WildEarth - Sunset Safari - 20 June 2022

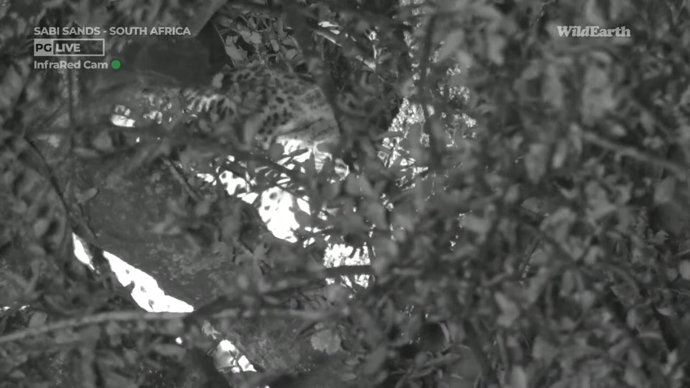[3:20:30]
I suppose you could describe this kind of theft as part of Tlalamba's trophic budget. Nope, dropped another little piece. Salamba's moving to take it. Just down below there. I think that's Salamba. Yeah, I think so. The two cubs have gone off behind us. She's a little bit braver around the hyena and the male.
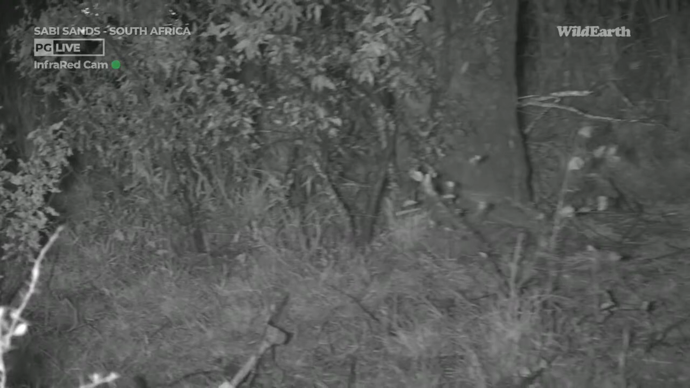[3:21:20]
I think the hyena's come in now. It's making its way into the sighting. Having consumed the leg that was dropped.
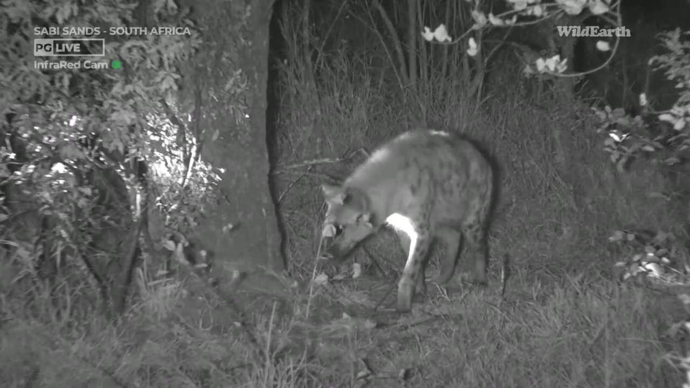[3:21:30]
Brazen scavenger.
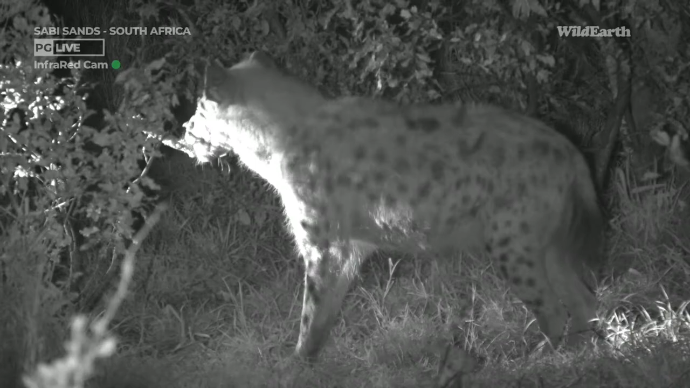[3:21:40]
Leave it alone. And off it goes for a second helping. Yuck. Dripping with blood, that was.
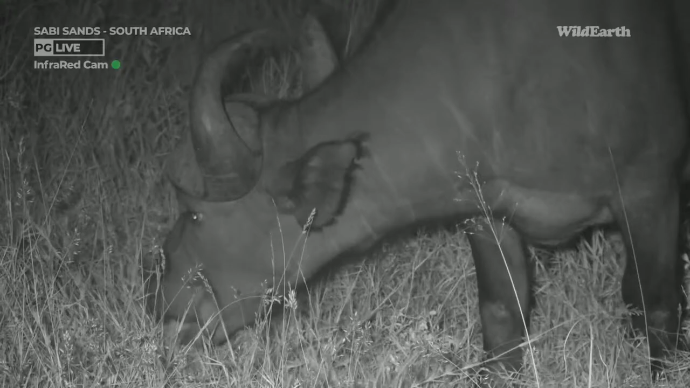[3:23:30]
So speaking of incredible sounds, we've just bumped into a huge herd of buffalo, probably 100+ individuals, moving through the bush just here on Zoe's Road. What a wonderful surprise to cap off this lovely afternoon. And again, just talking about incredible sounds, I'm going to stop talking for just a little while.
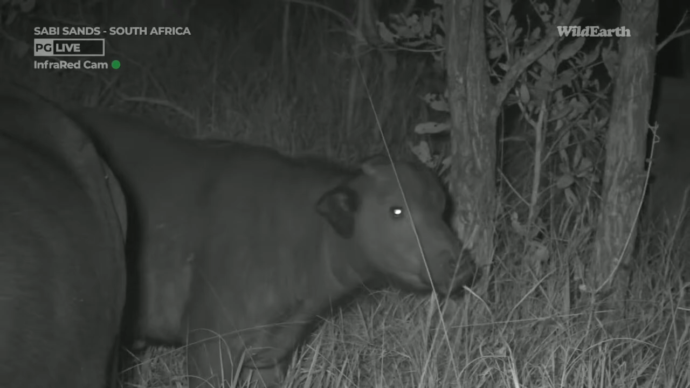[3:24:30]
So we are totally surrounded by buffalo on all sides.
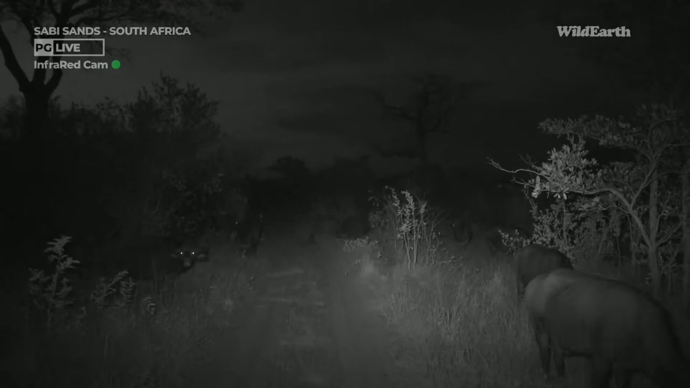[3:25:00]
I estimated about 100, but potentially even more than that. I have seen a herd in the Greater Kruger of 1,000+. 1,000+ individuals. I'm hearing from Jarrett in our master control that the sound is coming through quite well. That's good to hear. The sound of hundreds of hoofbeats in the dark. It's really special.
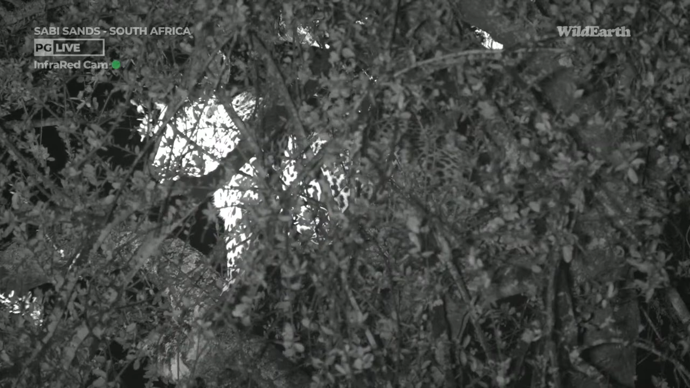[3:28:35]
Yes, possibly hoping also that they'll be closely followed by... Oh, listen. Oh, Wadi's growling.
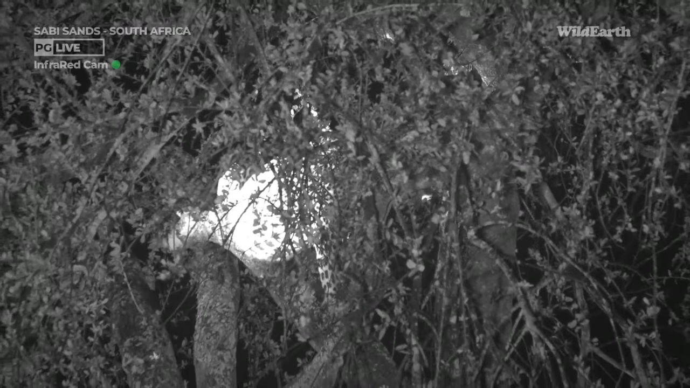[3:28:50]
Now we're back to the leopard sighting. So see how this plays out? He's already got a fat belly, which means he's already been eating. Big fat belly. I do apologise for the picture. The tree is in the way, and also I can't move on account of the fact that we lose signal in this area.
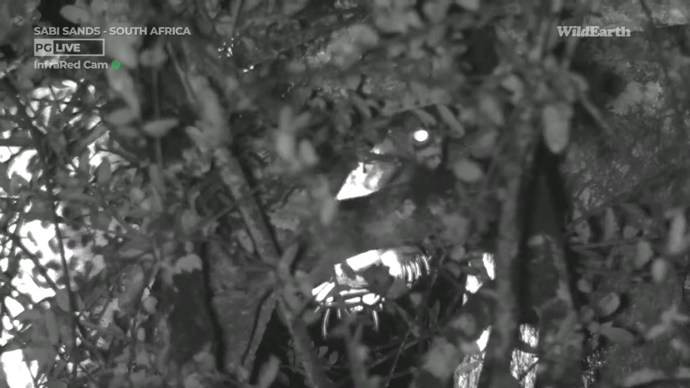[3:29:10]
Michael Fleetwood wondering if I heard of or saw the sighting of the five leopards, which was these four and Tundi from a few months ago. I did not see that. I did hear about it though, Michael. Fascinating, fascinating sighting, and Gerrit was retelling me about it just now. There he comes down the tree.
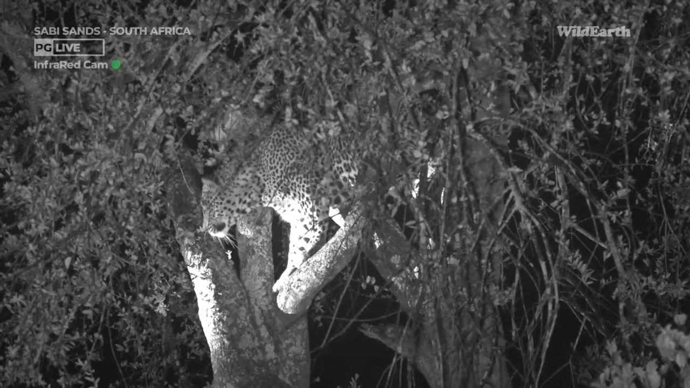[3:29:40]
A nice view of him, the ghost of Chuma. He's still growling, and there's no ways that fat belly was from what he's eaten now. Rather like his predecessor, he appears to be a very good scavenger.
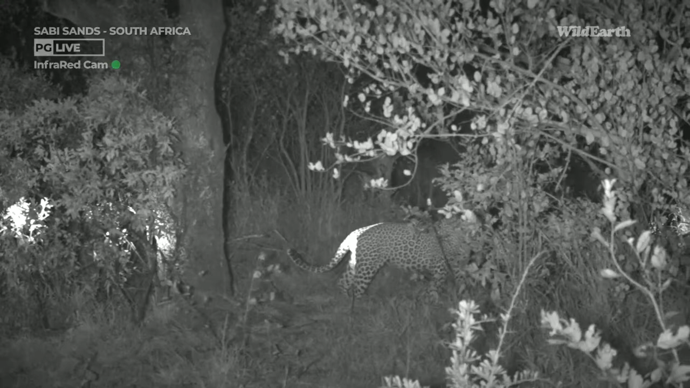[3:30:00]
Going now. I'm not going to move because I'm afraid we will lose signal. So let's just wait and see if Tundi doesn't come back and see if she can reclaim her kill. He's marking territory. I can hear him scraping in the background.
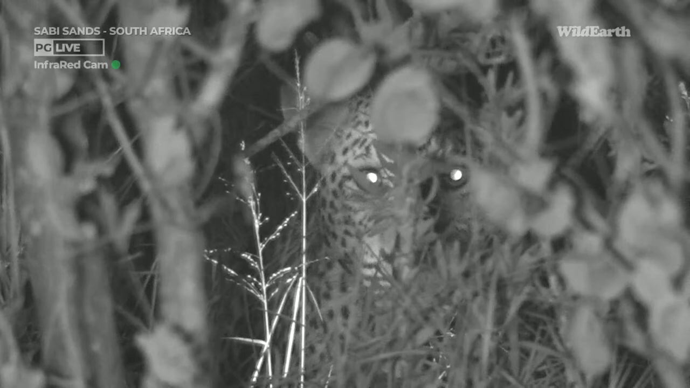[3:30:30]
The cubs are behind us. Many of you concerned that they won't have made it up a tree or that they are unsafe. They're fine. They're used to this. Listen to him. They know how to deal with this. They've seen many hyenas in their time. I think he's looking. He's with one of the cubs there.
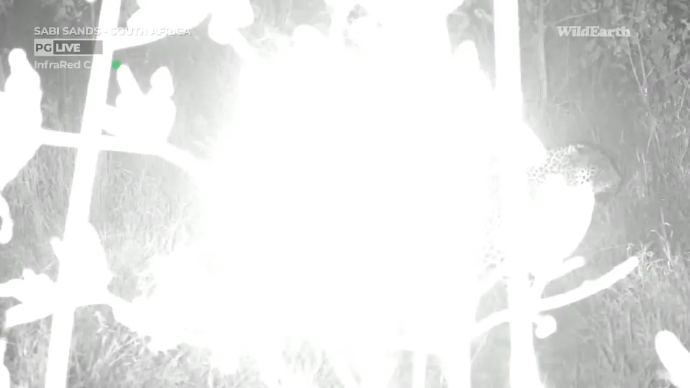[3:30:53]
I'm going to have to try and move everyone because I think this will be really cool.
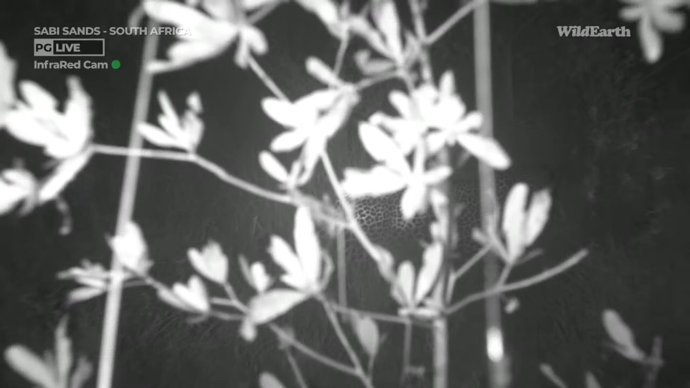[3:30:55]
Yeah, he's with the cubs. He's just walked past one of them.
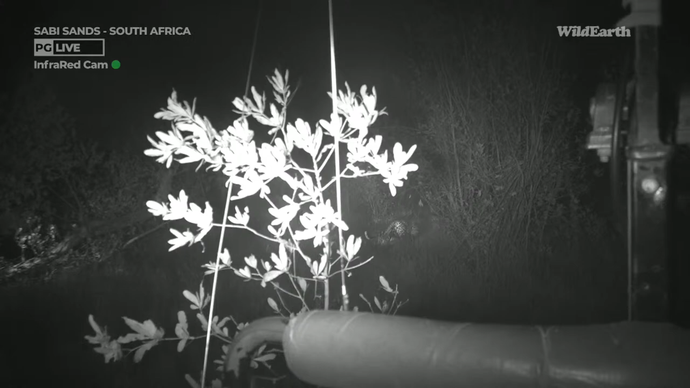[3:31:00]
Okay, let me try and move.
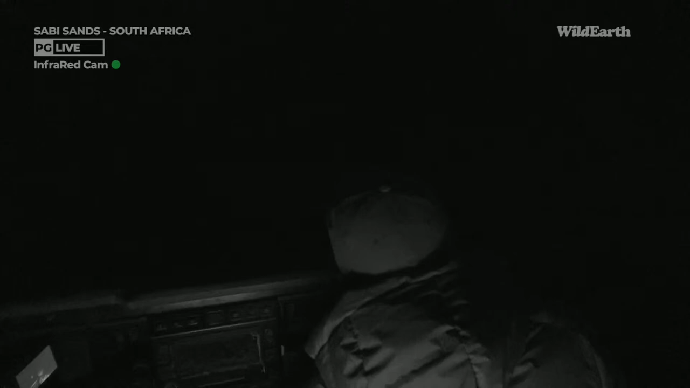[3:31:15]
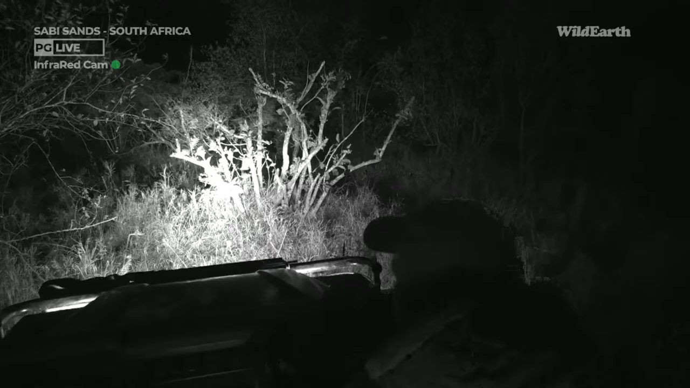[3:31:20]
Going on behind me. He's going to use the spotlight to make sure that I don't get in anyone's way or hit anyone. I'm not going to shine on the leopards once I spot one. There's one there, right there. I'm going to stop here. Turn on the infrared again. He's just in the middle of the light there.